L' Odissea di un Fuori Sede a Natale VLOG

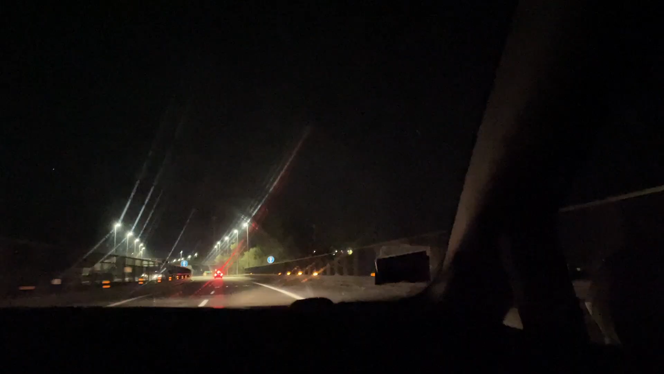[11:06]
viaggio finisce con un'ora di macchina per arrivare a casa meno male che per cena poi ho preso la pizza e questo è